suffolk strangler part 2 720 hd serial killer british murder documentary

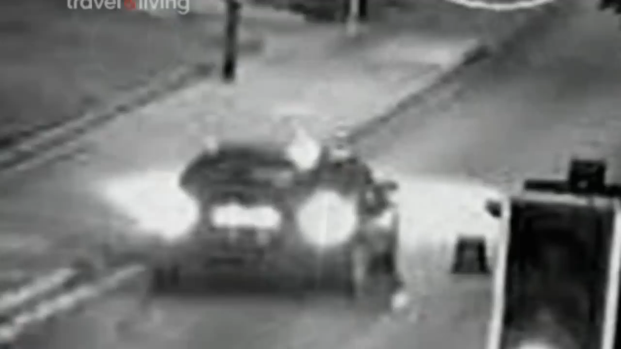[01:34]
But the image isn't clear enough to get a match for the car's registration plate.